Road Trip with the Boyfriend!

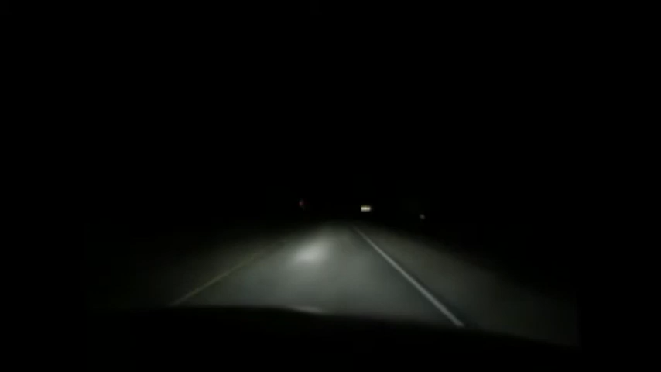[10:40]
seeing for the majority of this drive because we left so late because Alex had to work today so this is literally what I'm driving through right now we're heading into Salmon Arm which is a little tiny town in BC and you literally can't see anything 10 feet in front of you you can see about 10 feet in front of you and that's about it unless the semi truck is coming up the other side then you see his bright ass lights blinding you until he passes you but yeah there are beautiful parts of this drive especially if you do it in the daytime see what I mean about semi trucks yeah that guy's going fast um there are beautiful parts of this